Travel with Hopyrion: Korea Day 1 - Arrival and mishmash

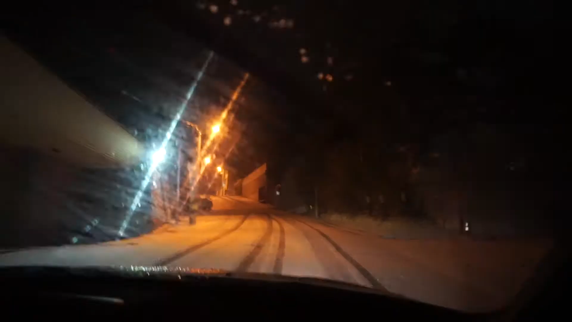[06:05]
So we are going super uphill and there's a lot of snow on the road. Oh, you know what? I might have to. And it's a little scary. I might have to go backwards.